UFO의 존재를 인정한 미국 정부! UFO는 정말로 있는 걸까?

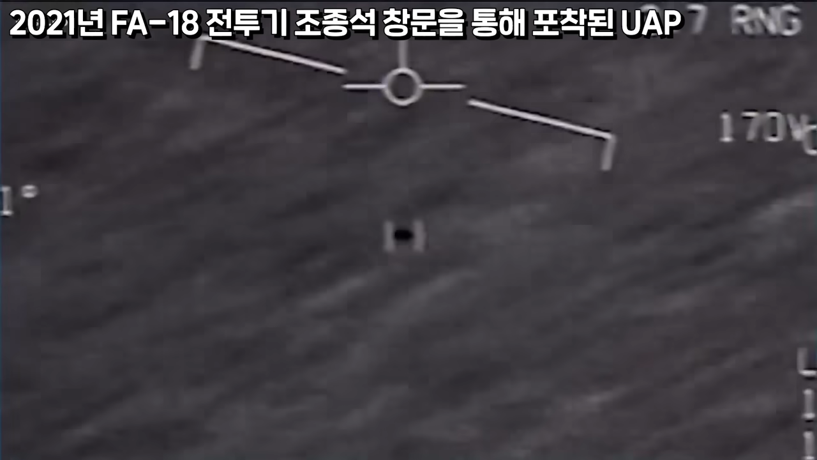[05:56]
먼저 2021년 FA-18 전투기 조종석 창문을 통해 포착된 UAP 영상입니다.
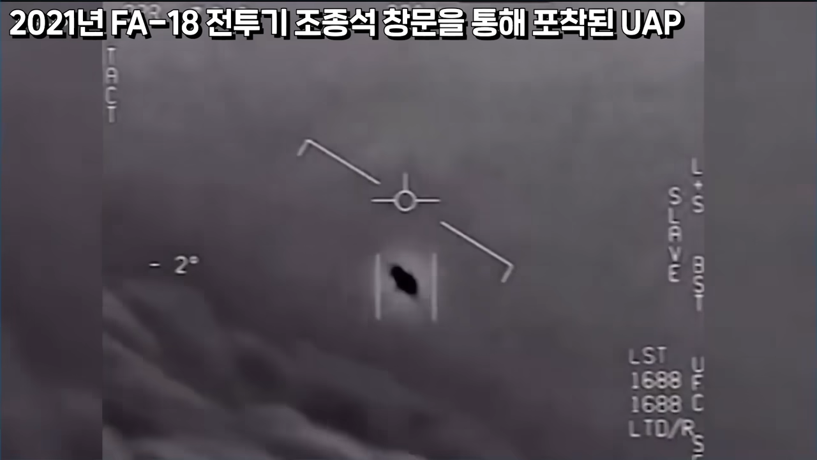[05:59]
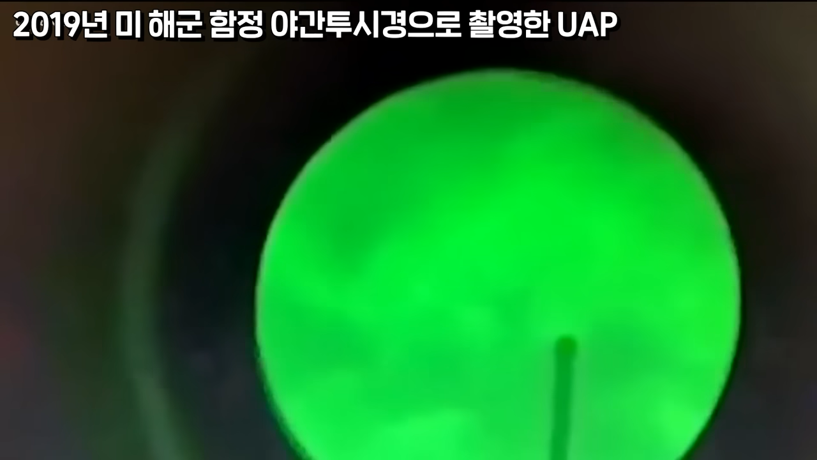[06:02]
또 2019년 미 해군 함정에서 야간 투지경으로 촬영한 UAP 영상도 있죠.
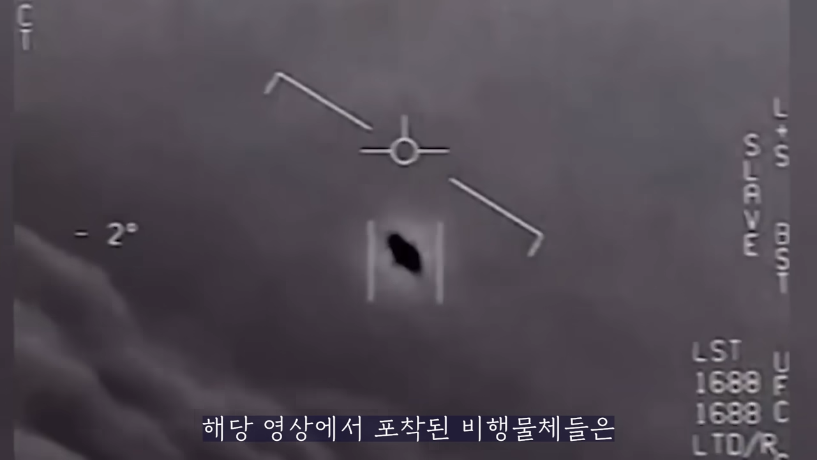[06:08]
해당 영상에서 포착된 비행 물체들은 정체불명의 구형 물체가 빛을 내면서 초음속으로 순식간에 날아가고
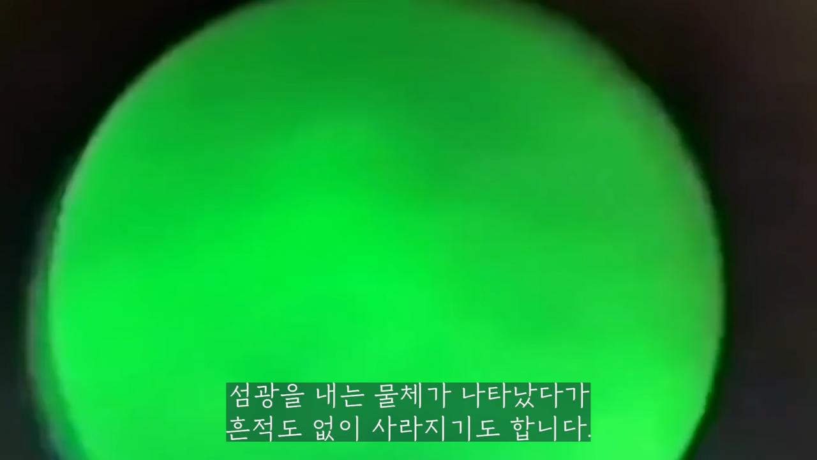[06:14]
섬광을 내는 물체가 나타났다가 흔적도 없이 사라지기도 합니다. 그 어떤 외부 비행 제어 장치나 추진 장치도 없이 공중에서 자유롭게 해전하고요. 아주 빠른 속도로 날아다니죠.
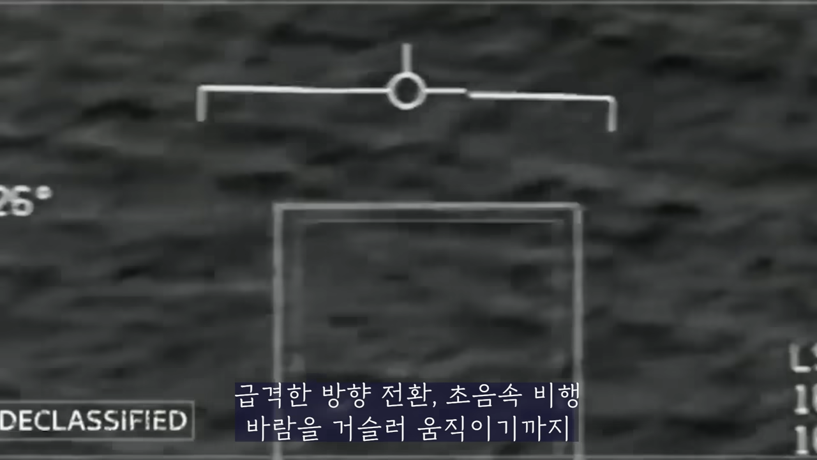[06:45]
급격한 방향 전환, 초음속 비행, 바람을 거슬러 움직이기까지 첨단 기술들을 선보였다고 해요.
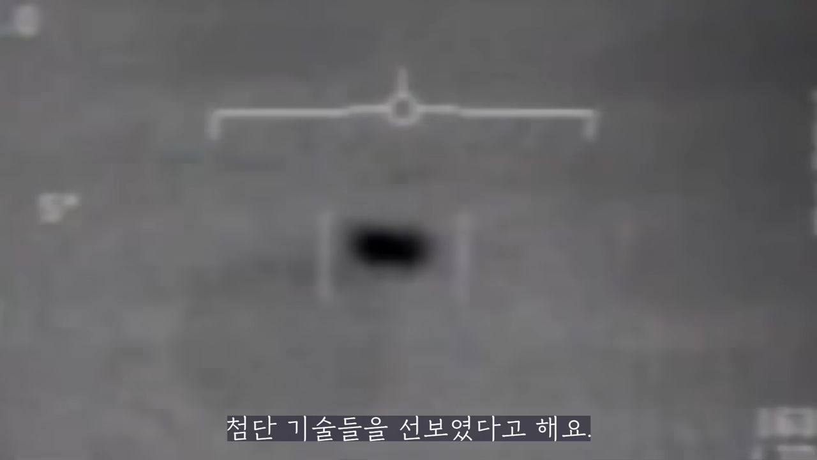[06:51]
또 이 UAP가 파일럿을 위험하게 만든 적도 있었다고요. 미군 조종사가 UAP와 부딪힐 뻔한 일이 11건이나 있었습니다.
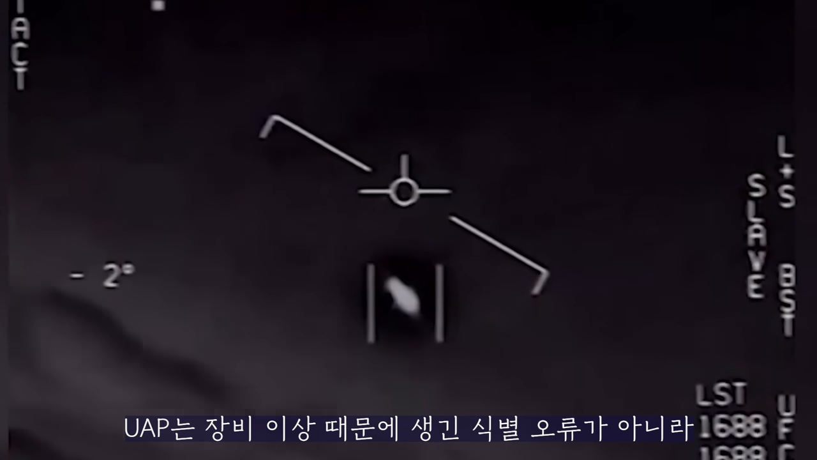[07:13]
UAP는 장비 이상 때문에 생긴 식별 오류가 아니라 물리적으로 실제로 존재한다는 거죠. 그렇지 않다면 어떻게 파일럿하고 UAP가 서로 부딪힐 뻔했겠어요.